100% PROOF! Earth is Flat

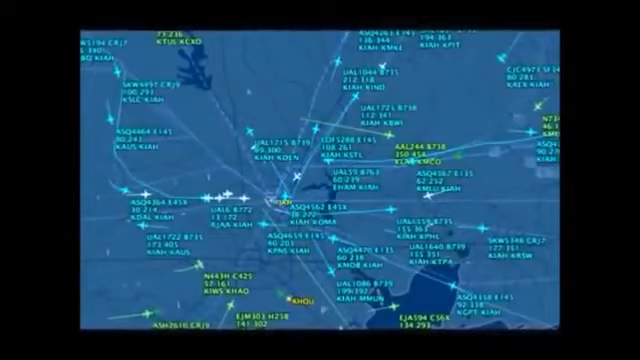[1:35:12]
So I spend day after day looking at the planefinder global map, which you see here.